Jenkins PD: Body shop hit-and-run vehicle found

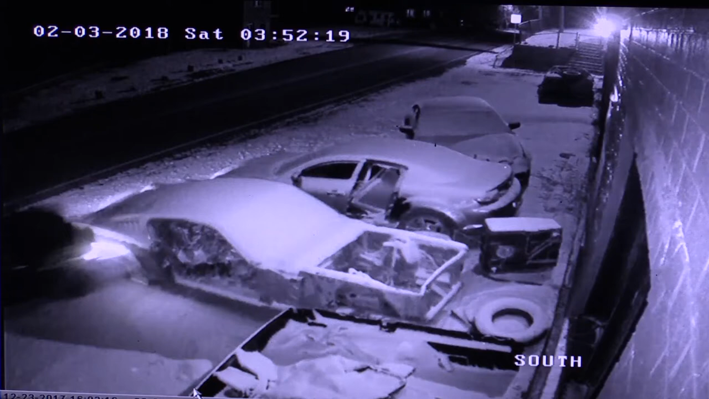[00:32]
a vehicle crashed into three parked vehicles outside of Waylon's Body Shop along Highway 805 in Jenkins. The crash caused extensive damage to the vehicles at the body shop, but the offending vehicle drove away from the scene and had not been reported seen since the crash.